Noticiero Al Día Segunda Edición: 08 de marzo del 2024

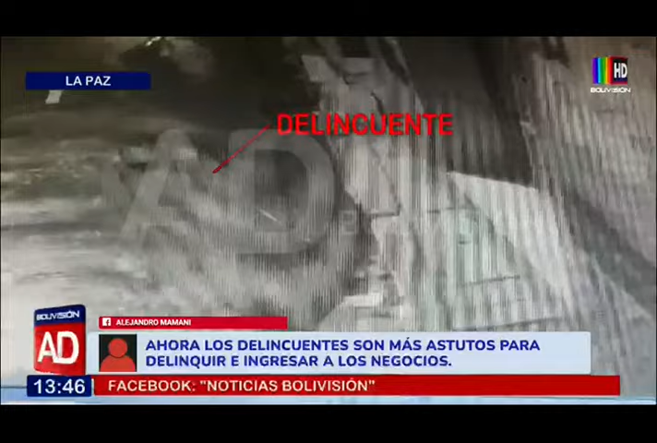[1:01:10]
mochila también esto ocurrido a las 2 de la madrugada en la calle Murillo cerca del teleférico
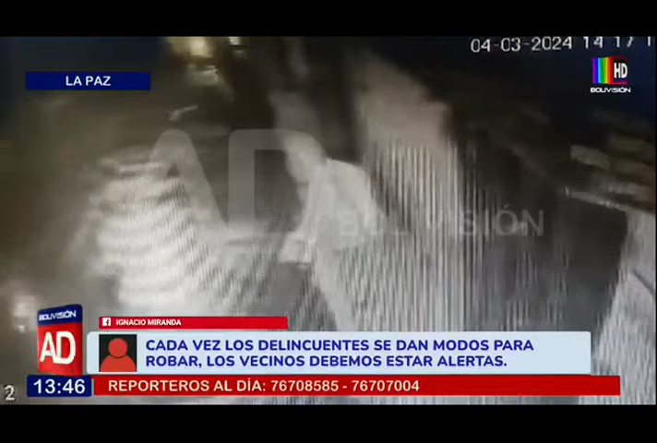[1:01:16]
morado el teleférico se supone que tiene seguridad pero también no vieron nada lo cierto es que bueno estas cámaras de seguridad de diferentes negocios locales han sido sustraídos por esta persona